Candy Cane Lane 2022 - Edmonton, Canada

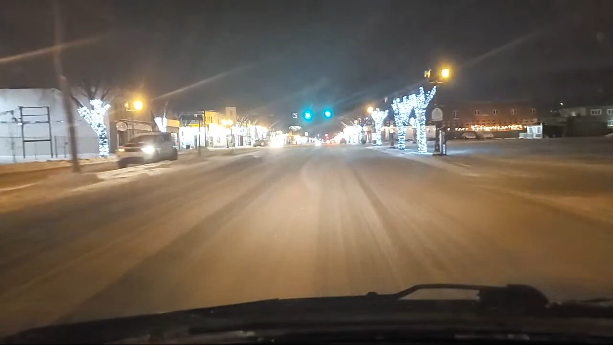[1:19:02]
And Anyway And This This Is Between 99th Street And 109th Street That We're Going On Show And We Do Have A Fair Amount Of Lights On The Trees Anyway They Don't Put Any More On The Poles The Poles Aren't Really The Right Kind For Hanging Christmas Lights On I Guess They Used To Put Stars And Stuff Up There But I Don't See Any Of Them
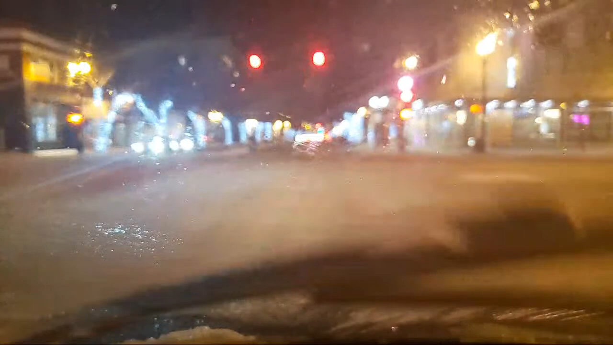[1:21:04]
Well That Didn't Really Do That Good Of Job I Still Got Some Ice On There On That Wiper That's The Other Thing You Guys Always Have To Be Careful Of If You In This Cold Climate You Want To Make Sure That If You Got Too Much Ice On It If You Got A Chip In Your Window
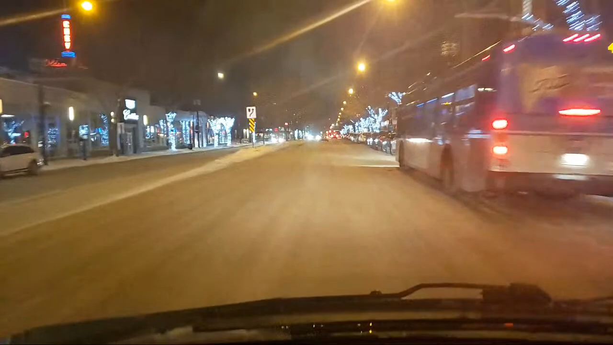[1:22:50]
Sorry We're Crossing 107 Right Now Gotta Watch This Bus So He Doesn't Pull Out On Me That's All I Need Is A Car Accident We Don't Need That Got Insurance But It's Just One Of Those Things You Just Don't Need The Hassles Anyway And That Is Just About Our Total Trek Here You Guys So What We're Going To Do Is We Are Going To Pull Into A
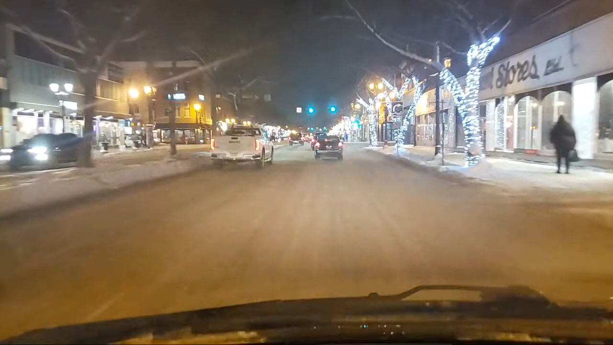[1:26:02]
The Right Place I Need To Turn Here Oh There Is People Crossing
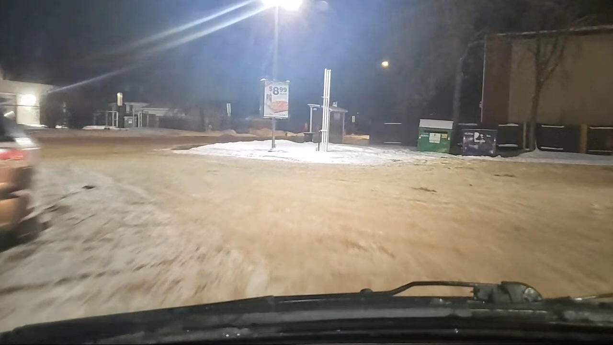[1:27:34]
And That Was Right About Here